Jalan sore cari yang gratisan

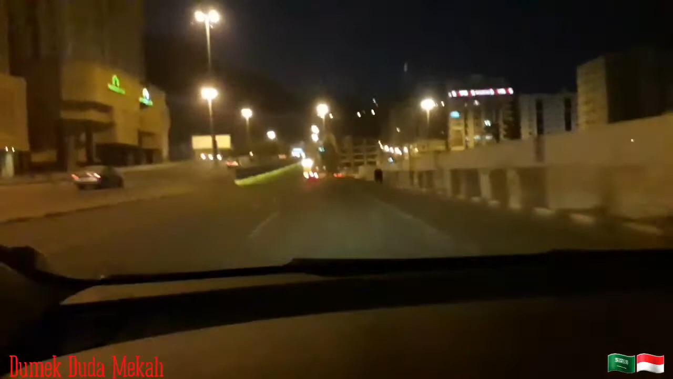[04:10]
Sekarang coba jalan-jalan. Cari parkir yang bagus lah di dekat mall. Karena juga mall ini ya, yang parkir dalam itu masih gratis. Yang ada parkirannya itu di luar udah kena semua. Makan semua nih jalan-jalan tuh. Polisi. Oh, polisinya keliling terus menilangin orang.
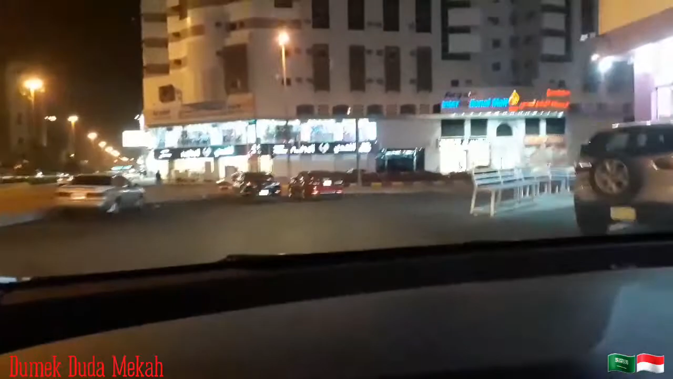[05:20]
Orang muter lagi. Majikan ini ntar lagi keluar dari mall.
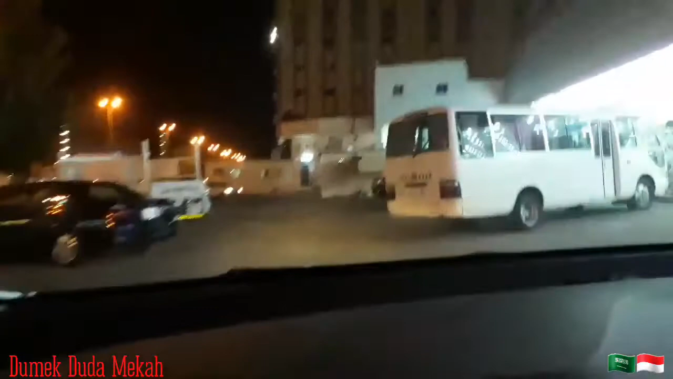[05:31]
Ini orang lawan arah lagi, orang mana? Tuh orang sini begini tuh lawan arah, mau sendiri.
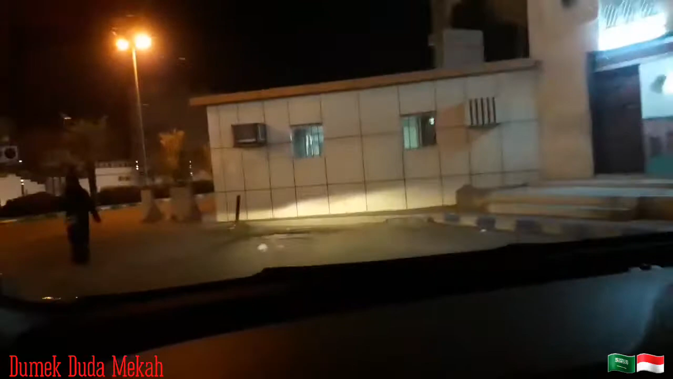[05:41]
Astagfirullah, ini kok tinggi banget ya, ini nyangkut enggak nih? Nyangkut nih, tinggian ini enggak. Di kawasan Ajijiah, Mas Bro. Ajijiah, kota Mekah nih. Senternya orang pada belanja. Orang hajian, orang umrohan kalau belanja pada kesini.